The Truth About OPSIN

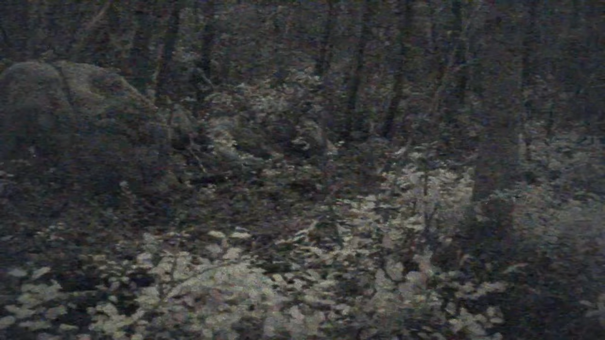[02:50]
but you won't be high speed, and the lag made me feel dizzy after a bit.
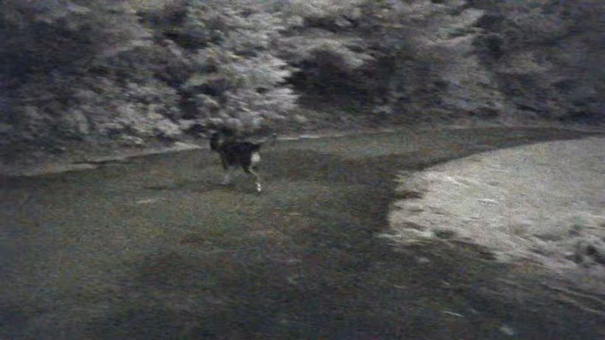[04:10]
With the Opsin, I would say that it can compete with a PVS-14 in some conditions.
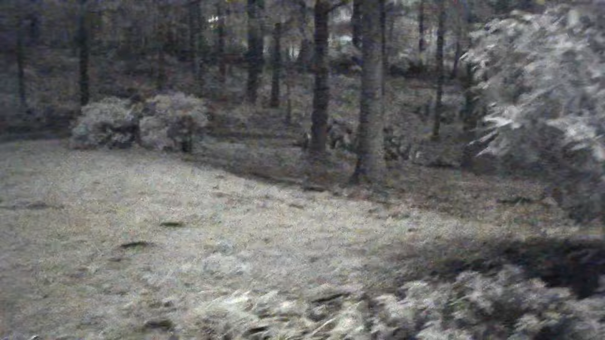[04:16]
This means that compared to the Aurora, the Opsin is something of a game-changer.
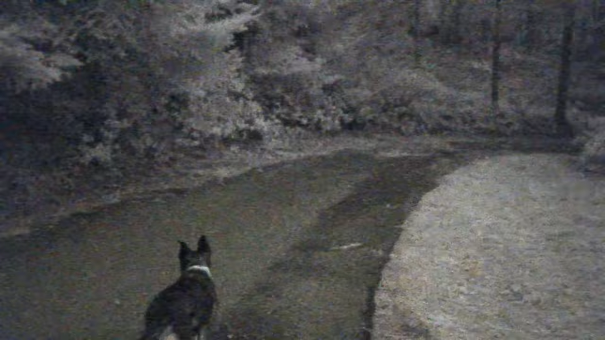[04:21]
Comparing Opsin to Aurora, the form factor on the Opsin is much better for head-mounted use. The Opsin's refresh rate is much better than the Aurora.
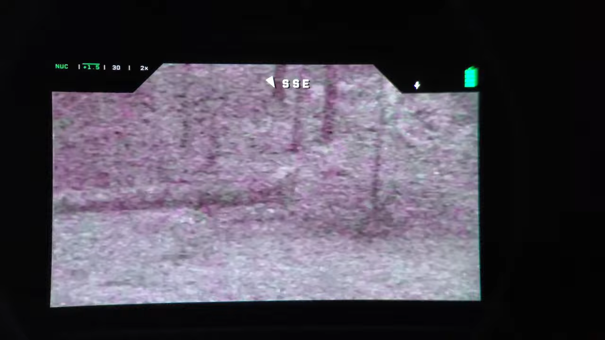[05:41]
Turning up the gain knob increases screen brightness, but I'm angry that the twisty knob does not also adjust the exposure value, which would be a lot more intuitive and useful.
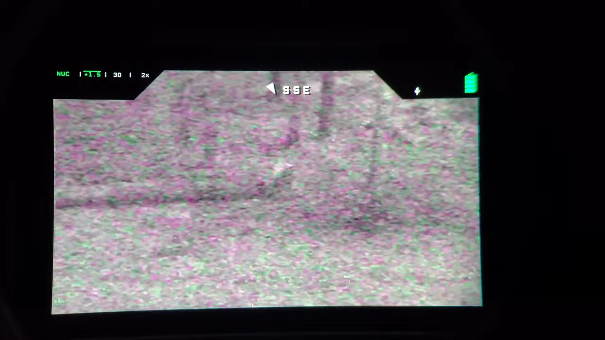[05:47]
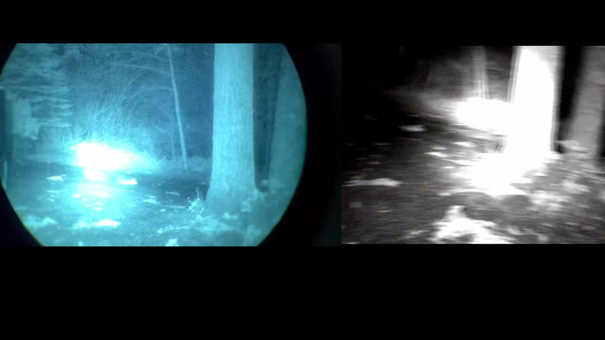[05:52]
Much like a thermal device, the Opsin will occasionally nuke, which is an acronym for non-uniformity correction. This is a slight occasional pause in the display, or the device recalibrates its sensors to improve the image.
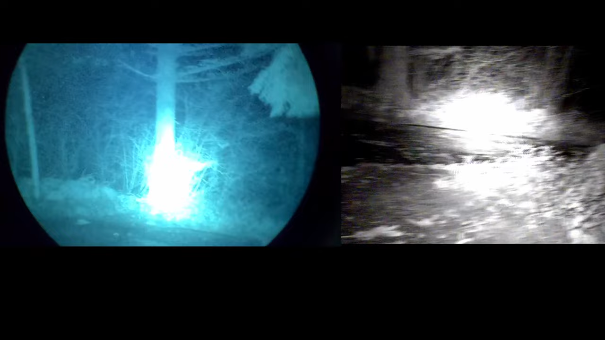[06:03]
You can set the nuke to automatic or off, but nuke won't change the exposure value, which I feel like it really should.
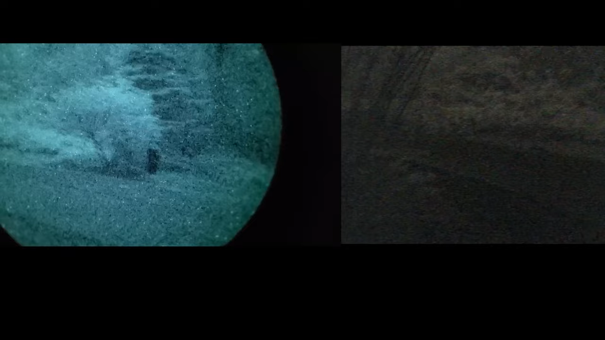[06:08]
The digital zoom is mostly useless, but thanks for devoting an entire button to it.